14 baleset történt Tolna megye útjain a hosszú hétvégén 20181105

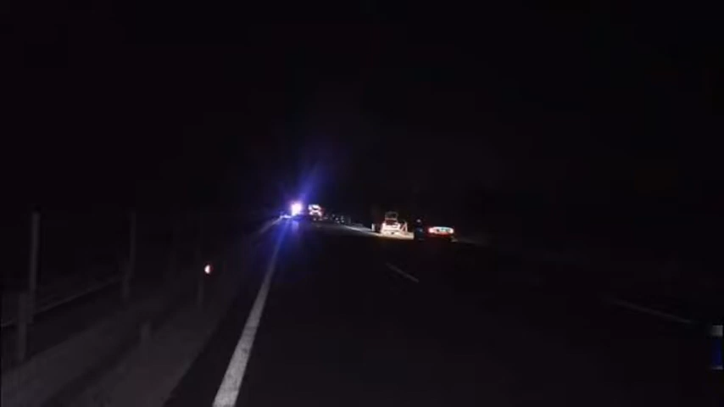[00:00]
A balesethez érkező rendőrök készítették ezeket a fotókat az M6-os autópályán pénteken. A tragédiát egy német rendszámú autó magyar sofőrje okozta. Hátulról hajtott bele az előtte haladó másik autóba, amiben négyen utaztak. Mindannyian Pest megyében Pirisvörösváron éltek.